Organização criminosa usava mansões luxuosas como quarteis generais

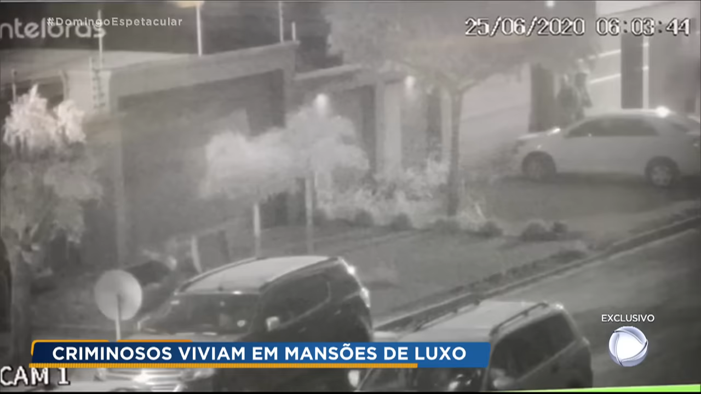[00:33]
Foram registradas por uma câmera de segurança. O relógio marca quase 6 e 4 da manhã. De repente, uma explosão.